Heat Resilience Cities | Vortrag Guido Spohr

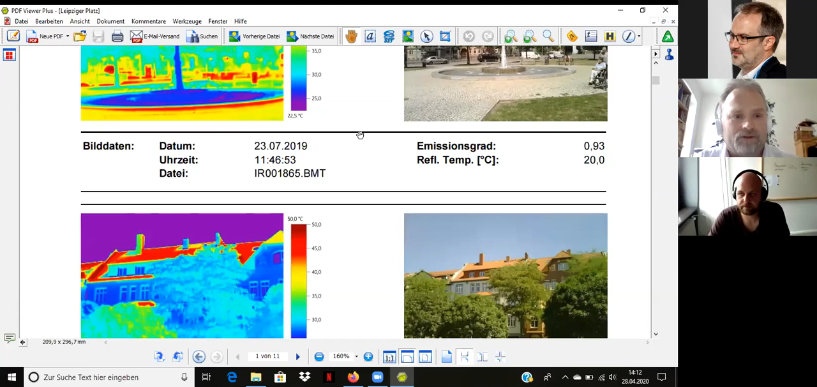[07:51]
öffentliche Flächen, aber auch gegebenenfalls Flächen, wie hier unten zu sehen sind, wo halt wirklich die Gebäude gleich verschattet werden, dass die halt dann durchaus hohe Wirksamkeit haben können.
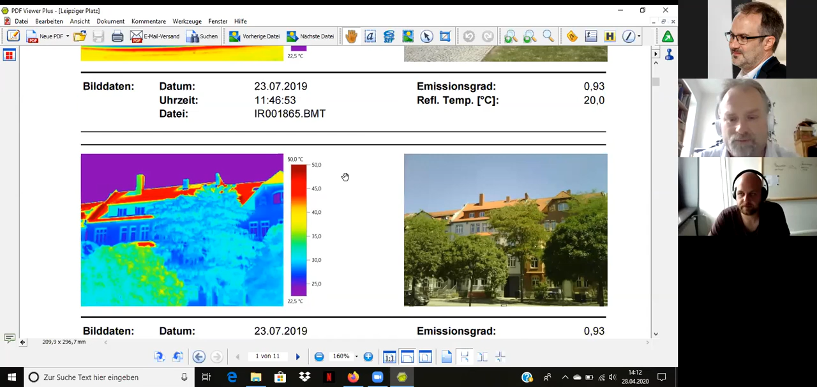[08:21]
On screen: scale top 50.0°C, scale bottom 22.5°C
Da kommt halt eben die solare Strahlung erst von 14 Uhr an dem Tag, an einem normalen Juli-Tag eben. Aber man sieht trotzdem halt die deutlichen Unterschiede, die eben dort noch herrschen in der Hinsicht. Und die Thermografie ist halt wirklich ein sehr gutes Instrument, um auch, sag ich mal, so ein bisschen das Gelernte,
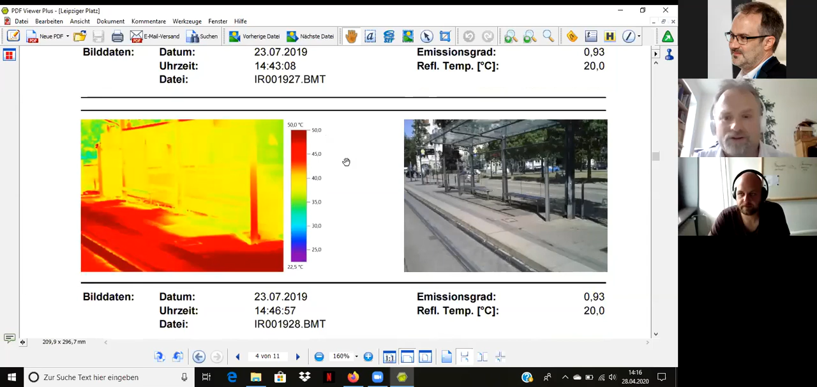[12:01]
Aber hier sieht man nochmal ganz schön halt die leere Haltestelle, wie die sich ordentlich in der Mittagssonne aufgeheizt hat und weiter auch noch aufheizen würde in die Nachmittagsstunden rein. Ja, das ist das eine, was wir letzten Endes halt auch gemacht haben, um Maßnahmen zu entwickeln für den öffentlichen Raum, hitzeangepasste Maßnahmen.
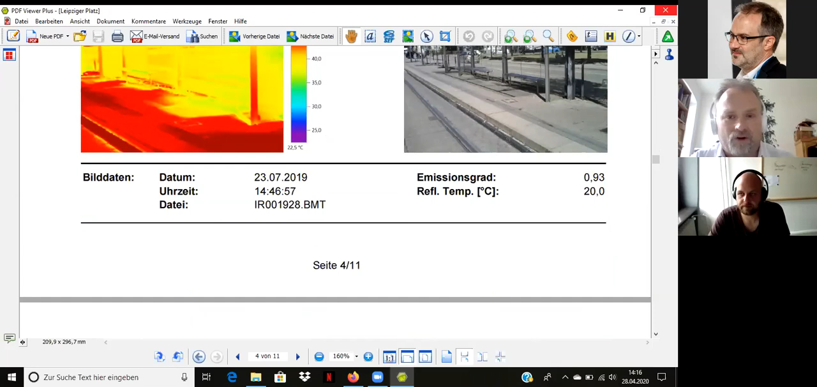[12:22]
Aber auch, wir haben geschaut, dass wir auch in dem gündelzeitlichen Viertel